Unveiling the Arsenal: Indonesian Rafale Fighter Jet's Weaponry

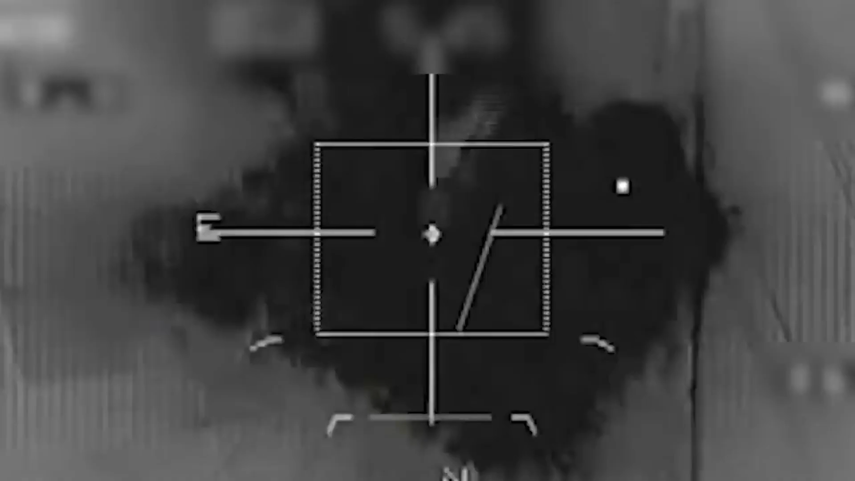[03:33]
Ia bisa menangkap target lebih dari 70 km dengan akurasi pinpoin.